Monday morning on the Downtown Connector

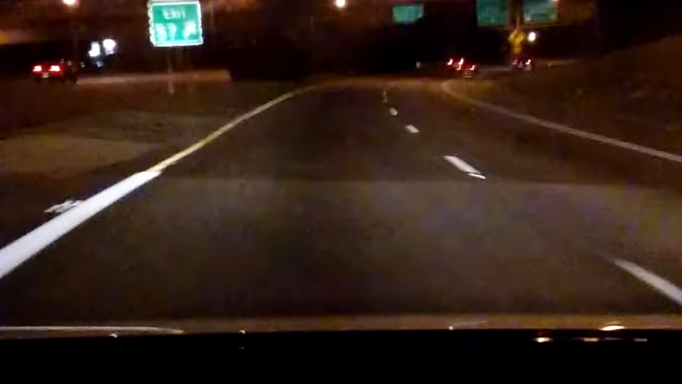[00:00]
Hey good morning Stephanie Stallworth here at Yale Traffic Lady. We're back on the dash cam. It's been a while. How y'all doing? It is a wonderful dry Monday morning out here in Atlanta. I'm ramping from 20 west to the downtown connector north with everybody else out here on